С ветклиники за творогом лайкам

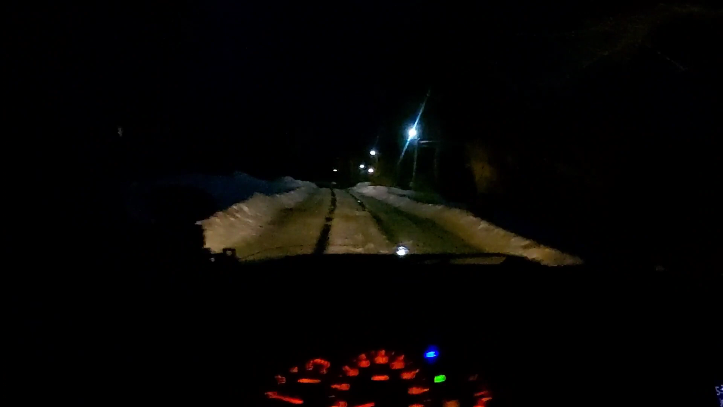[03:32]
Протаяла колея посередине. Вот, до асфальта. Вот.
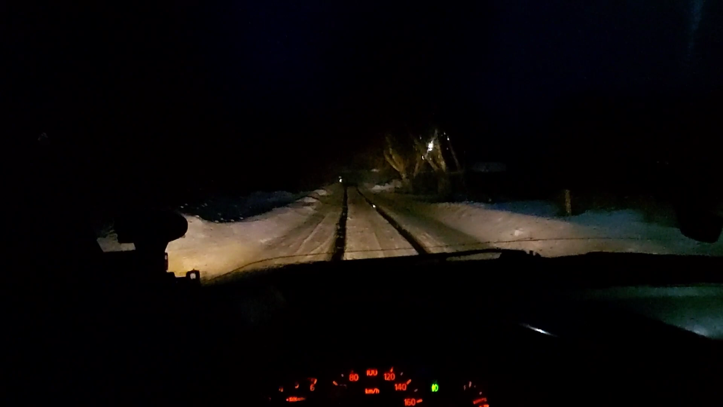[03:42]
Там что, рыбаки, надо как-то их не обрызгать. Нет, гуляет, светоотражающие. Как-то мне сейчас надо проехать. Блин, какой. Выйду, выйду. Не обрызгать вас. Выйду с колеи. Кстати, я еду сейчас без передка. И он еле ползет. Пока не включаю передок.
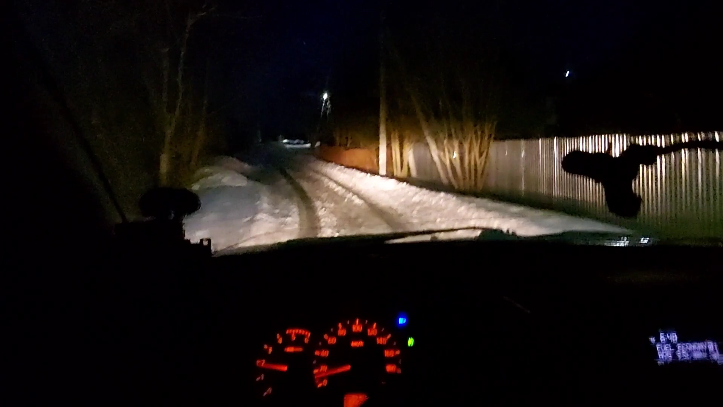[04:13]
Интересно, встанет она или нет. Но я думаю, что нет. Там чуть на повороте она забуксовала. Думаю, сейчас встанет. Не, ползет. Тяжелая. Вот здесь вот подъемчик чуть.
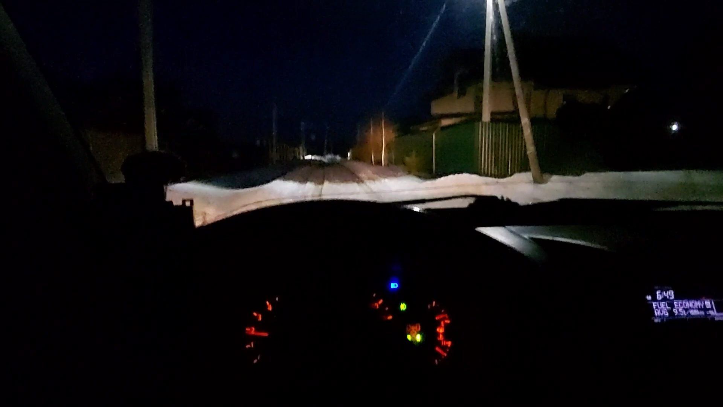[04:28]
Ползет, ползет, ползет по
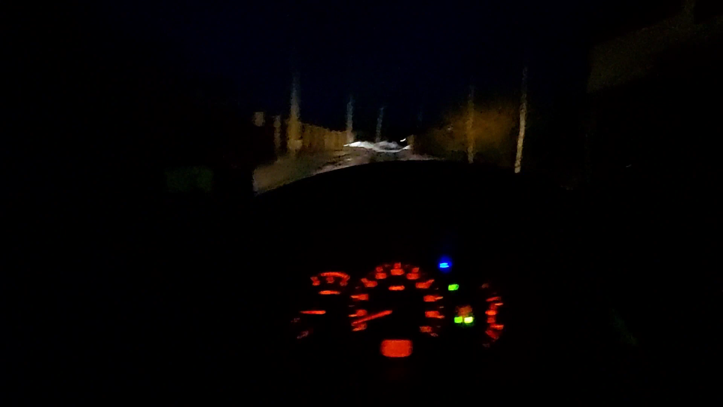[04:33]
чуть. Какая у меня колея. Сейчас я буду пробираться. Сейчас я только заеду.
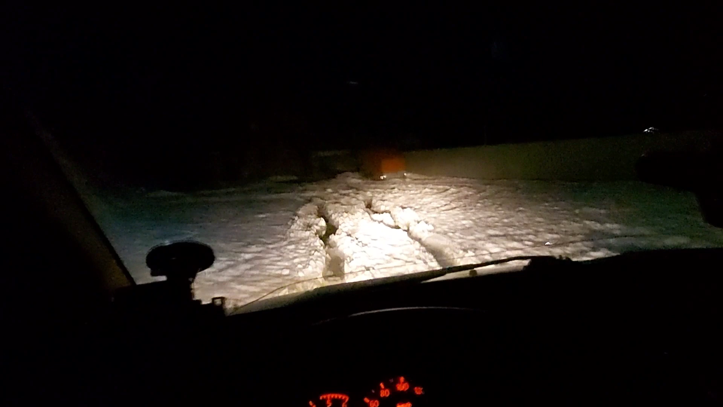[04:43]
Плывем, плывем. Как по бездорожью. Очень глубокая колея. Морды там, ну их не видно. Сейчас я свет повключаю. О, не будем кормить.